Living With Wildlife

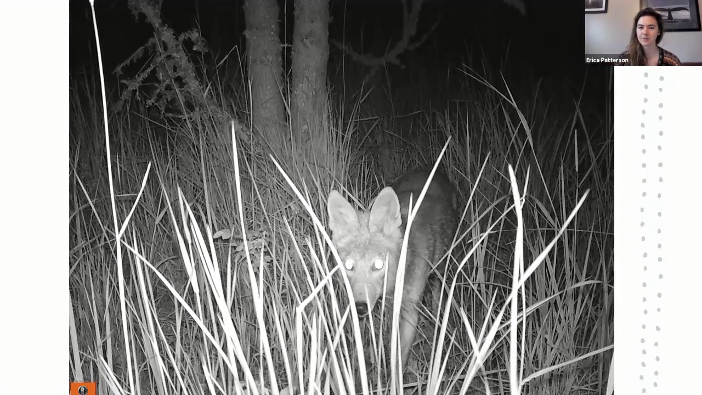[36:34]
they see the light and then they walk right towards the camera to kind of see what exactly is going on. It's pretty cool.